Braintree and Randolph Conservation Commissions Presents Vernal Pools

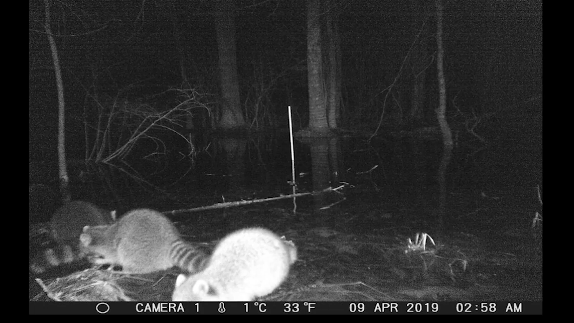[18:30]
take advantage of vernal pools this is a game camera from weybridge vermont set up on a vernal pool that these volunteers are monitoring and that pole in the middle is is a pvc pipe that we give them to put in the vernal pool to measure the water height and then attached to the to the bottom of that pvc pipe is a little temperature logger so it measures the water temperature every hour throughout the whole summer and the main reason for that is
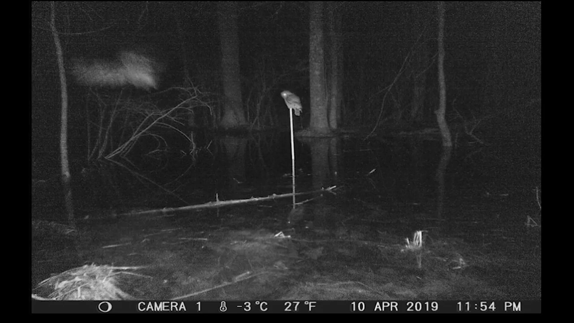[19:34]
owls one barred out sitting on the pole the other barred owl up in the upper left in flight so it's kind of blurry april 10th and then here's april 14th same two barred owls barred owls are probably the most common predator i see at vernal pools
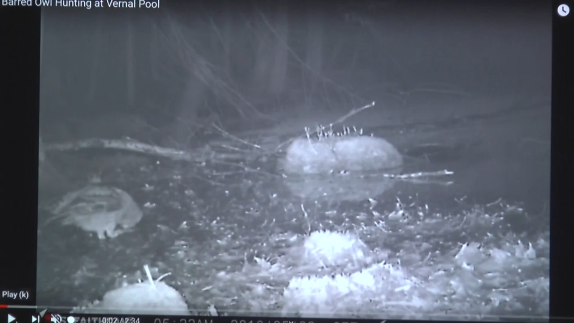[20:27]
this is a game camera set up in keen new hampshire and i'm not going to watch the whole video but we're going to scroll through it a little bit of a barred owl coming to a vernal pool
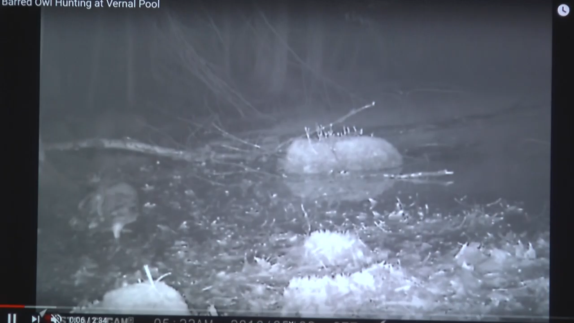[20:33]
night after night this is may 2nd i'm going to scroll ahead to another night here day and night actually he's this bardell is hunting here here it is waiting around in the leaf litter
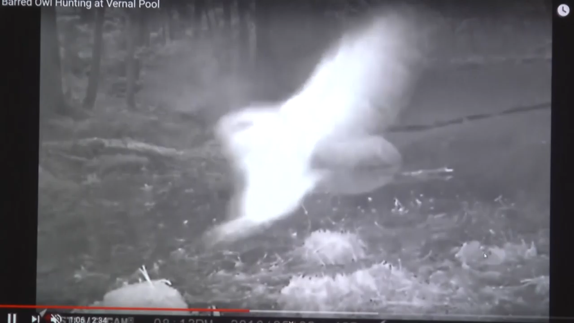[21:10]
so waiting waiting around actually you know finding spotted salamanders with its feet pretty remarkable stuff so